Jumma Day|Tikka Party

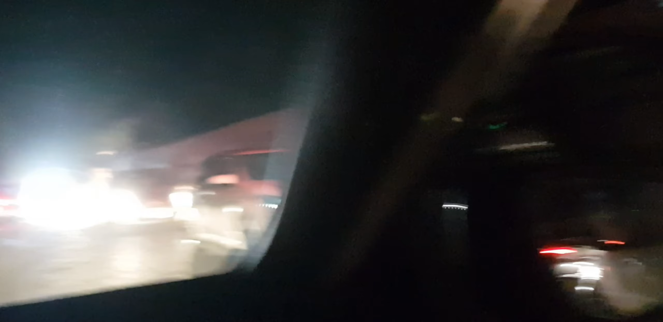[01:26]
सो गाइस, अभी मैं गुजर रहा हूँ जो है वो 204 रोड से, और रश काफ़ी है क्योंकि जुम्मा भी है,
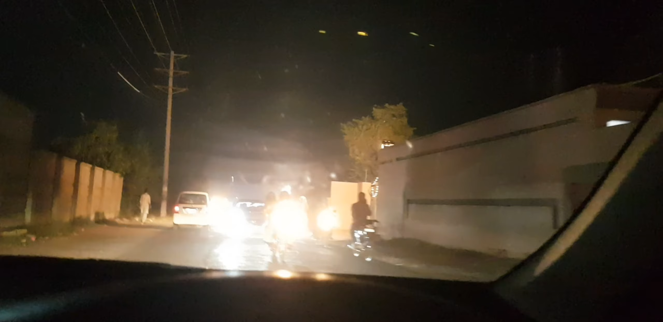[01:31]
तो लोग इस वक्त जुम्मे के दिन जो है रात को काफ़ी निकलते हैं, आउटिंग वगैरह होती है, जैसे कि मैं जा रहा हूँ तो ऐसे ही। तो ये जो रोड है ये 204 रोड है, इस रोड पे फैक्ट्रीज़ भी काफ़ी हैं,
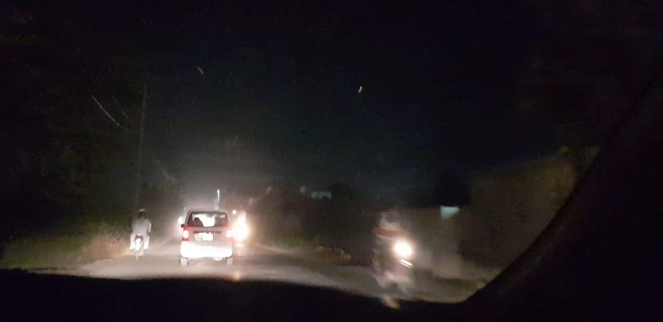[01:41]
तो ये और फैक्ट्रीज़ के साथ साथ यहाँ पर एक सोसाइटी है लेफ़्ट साइड पर, ये मीडिया कॉम सोसाइटी, तो बहुत अच्छी सोसाइटी है।
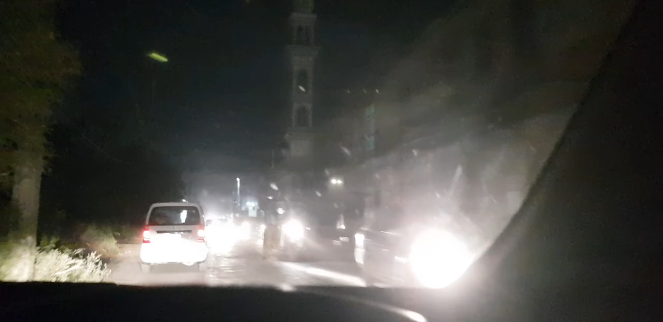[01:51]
एक दोस्त वहाँ पर रहता भी है, अंदर से काफ़ी प्यारी कस्ती है, इंशाल्लाह आपको उसका भी मैं व्लॉग दिखाऊंगा।
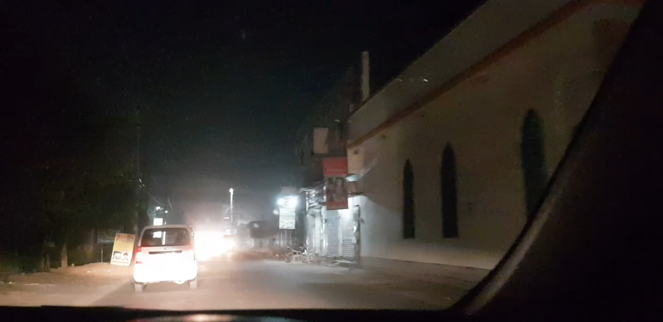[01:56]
तो ये सामने आ गई है मीडियाकॉम सोसाइटी ना,
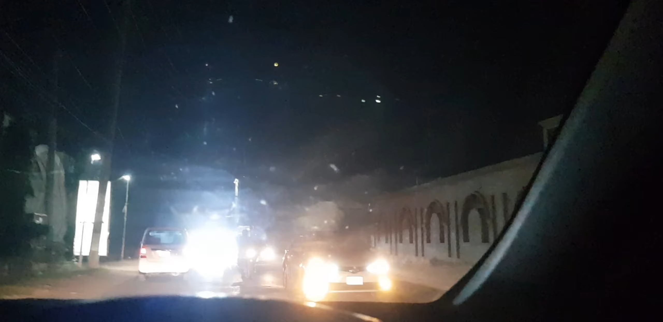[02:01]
काफ़ी अच्छी सोसाइटी है, काफ़ी अच्छे गाने हैं इसमें बने हुए, तो ये सीन है। अभी बस जो है मैं जा रहा हूँ कनाल की तरफ,
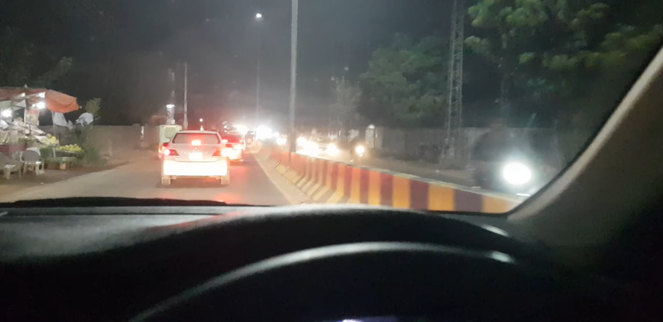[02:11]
ये यू टर्न आ गया, यहाँ से हमने यू टर्न लेके एंड देन लेफ़्ट हो जाना है,
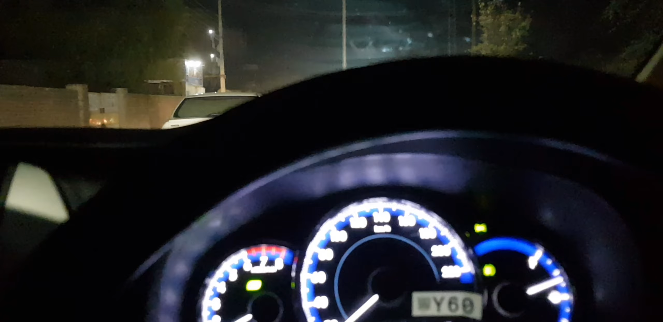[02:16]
वो सीधा जो है वो कनाल रोड है, और कनाल रोड से फिर वापड़ा सिटी।
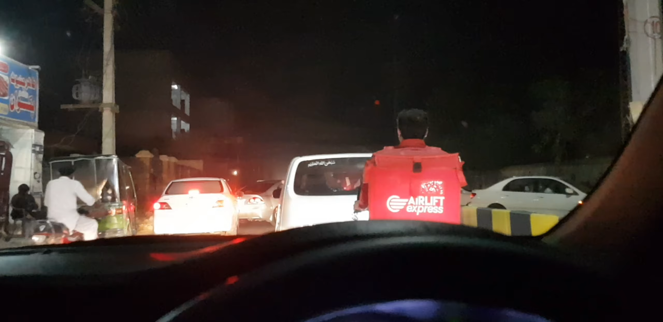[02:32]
इस यू टर्न पे भी गाइस काफ़ी रश होता है, लेकिन ख़तरनाक है काफ़ी है, क्योंकि जो है ना दूसरी साइड से कार्स काफ़ी आती हैं पिछली रोड से ना, तो वो स्पीड में आती हैं, और जो बाइक्स वाले हैं वो तो बिल्कुल नहीं कोई वेट वगैरह करते,
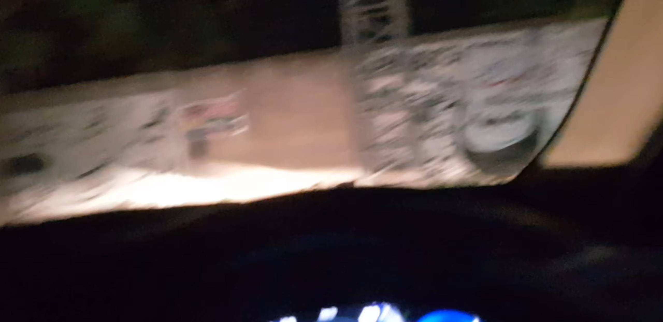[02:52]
गाड़ी मोड़ रहे हैं उनको कोई नहीं पता, उन्होंने जो है अपना रास्ता निकाल के तो चले जाना, बस ऐसी सीन है।
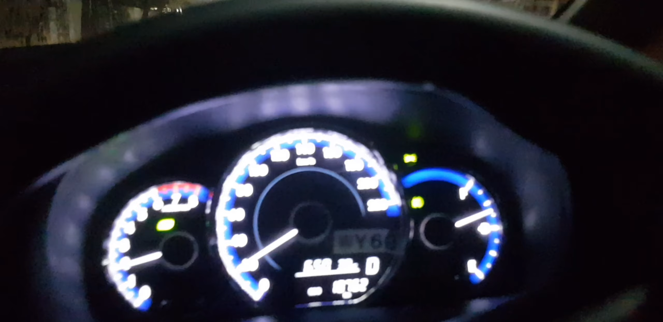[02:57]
लेकिन यहाँ पे एहतियात बहुत करनी पड़ती है।
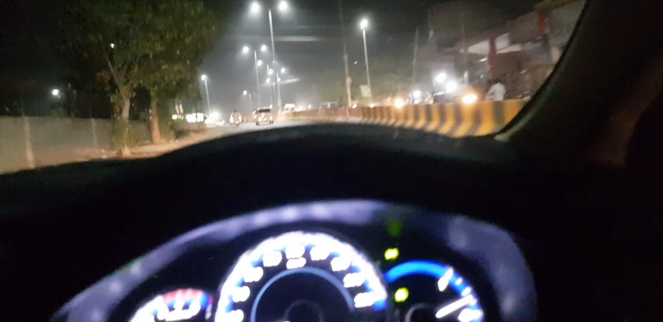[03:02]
बस सामने जो है ये आ गया है कट, यहाँ से लेफ़्ट होने और फिर साइयाँ वाला रोड है, मतलब ये कनार रोड है,
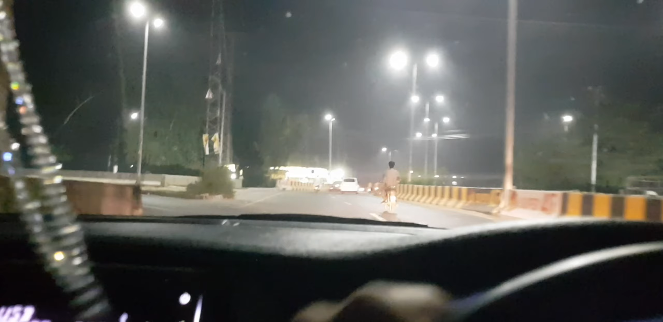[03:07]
इसी तो साइयाँ वाला जाती है जो फैक्ट्री यदि है,
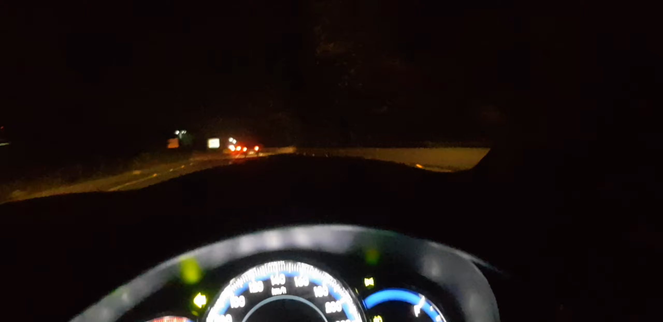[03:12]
आप इससे पिछले जो वीडियो मैंने ना डाली उसमें है वो सारा साइयाँ वाला का।
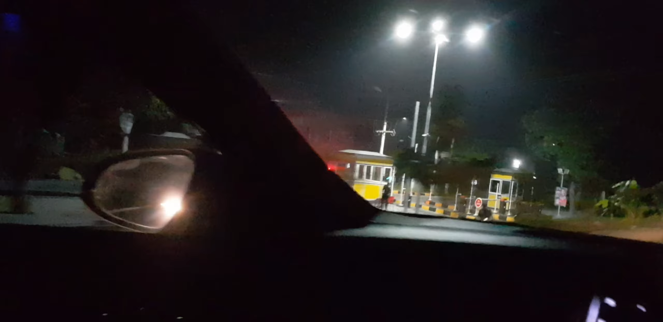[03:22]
वापड़े सिटी आ गई है, और ये लेफ्ट साइड सेट्स की जो है वो एंट्रेंस है,
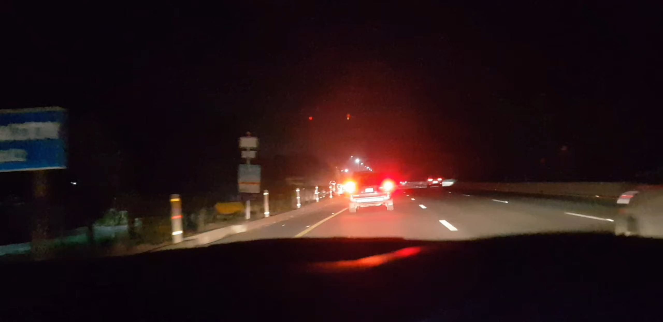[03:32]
हौली हौली जाते हैं क्योंकि जल्दी तो हमें है नहीं, 7:00 का टाइम है, हमने पहुंच गए हैं 7:00 की, बस
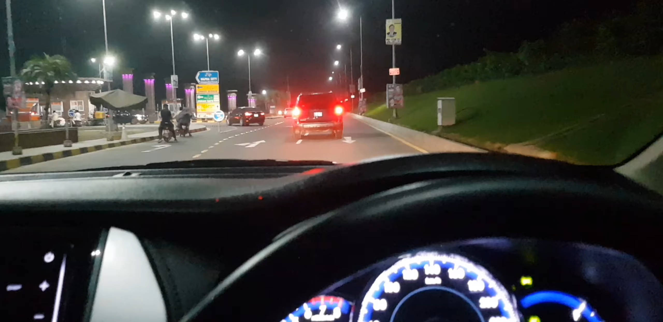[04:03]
ये सारा सीन है एंट्रेंस का, और इनकी एंट्रेंस भी बहुत प्यारी है,
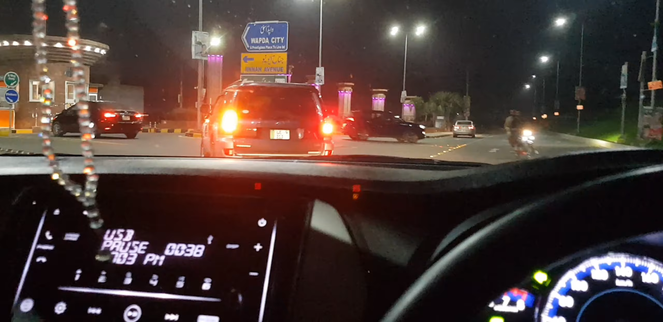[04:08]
आप देख रहे होंगे लाइटनिंग वगैरह बोर्ड्स वगैरह लगे हुए, काफ़ी प्यारा व्यू आता है निज़ाम में, देखिए ना एंट्रेंस बहुत ही खूबसूरत बनाई है इन्होंने।